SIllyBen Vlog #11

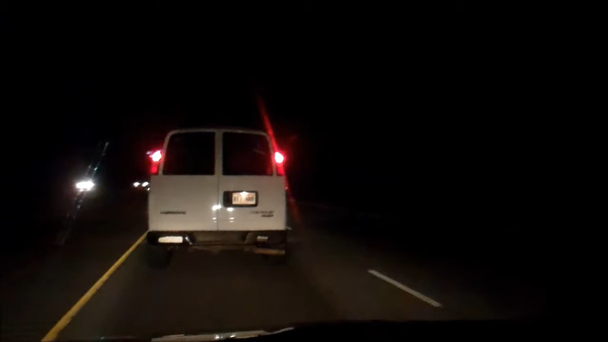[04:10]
All right, we're coming back, passing this, what looked to be a horrible accident earlier, where the truck was on fire. And, uh, it's been about 45 minutes, so we're going to see if they've cleaned it up or anything. Uh, it looks like a bad wreck. Let's see what it looks like now.
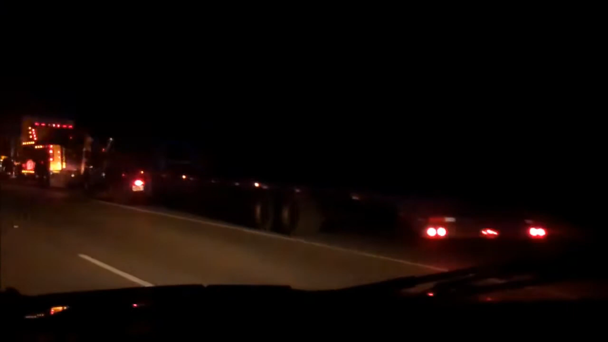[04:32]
They've got a tow truck and another truck.
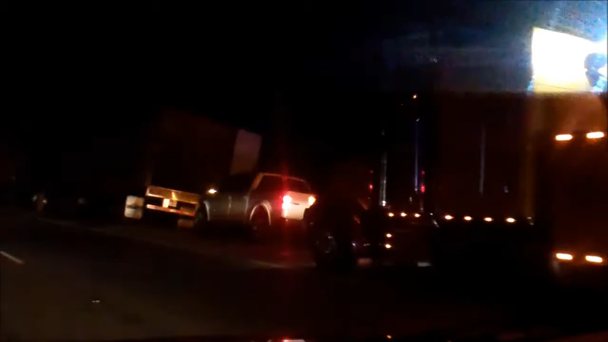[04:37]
That right there is the actual trailer that was on fire. As you can see, there's stuff everywhere on the ground.